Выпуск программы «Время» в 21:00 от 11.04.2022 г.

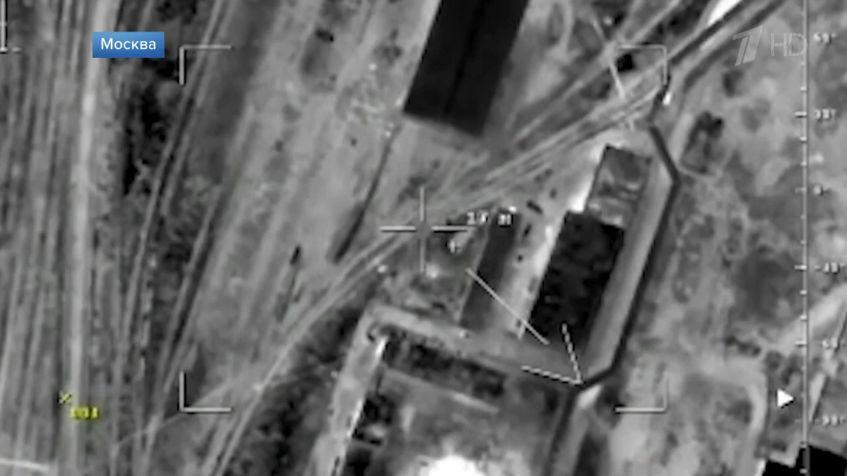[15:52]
В районе населенного пункта Новогродовка Донецкой области уничтожен базовый лагерь нацистов террористической организации «Правый сектор».